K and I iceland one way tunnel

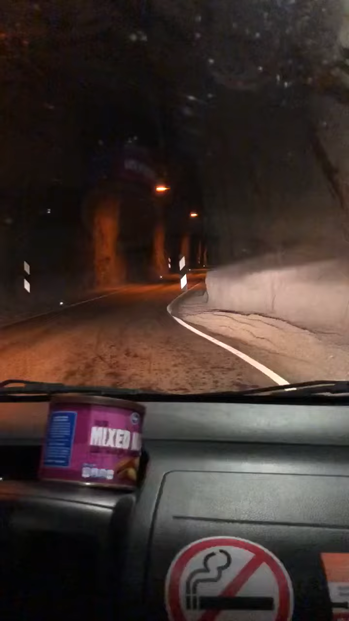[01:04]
Anyhow, I take my aviators off as we go into the tunnel. Irene is so nervous about going into the tunnel she doesn't even think about it. So we're 20 seconds in the tunnel after having oncoming traffic come at us and Irene says, it is so dark in here. And I turn and look at her and realize she has her shades on so I take her shades off of her for her. I don't even want to know what she didn't see in the last 20 seconds while she was driving us through a tunnel.